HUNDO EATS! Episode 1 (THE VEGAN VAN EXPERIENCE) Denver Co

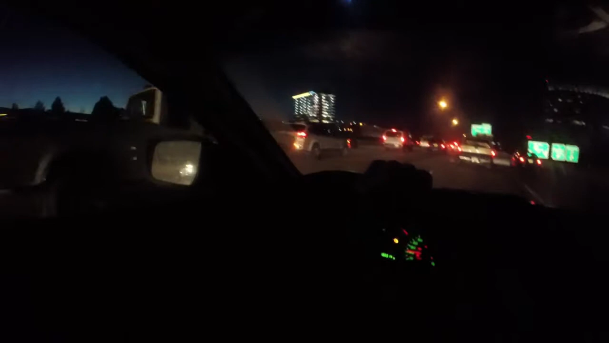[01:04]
It's horrible. They say it's horrible, folks, it's horrible. Sitting on the highway, sitting in this bumper-to-bumper traffic for probably about another 20-25 minutes, and then we'll be there. So, on we go!